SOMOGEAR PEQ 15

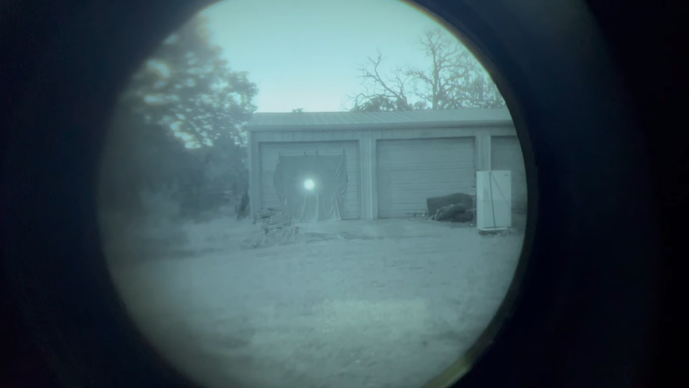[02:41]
right aiming laser low and then we're going to switch to illuminator low and then now we're going to go to aiming laser high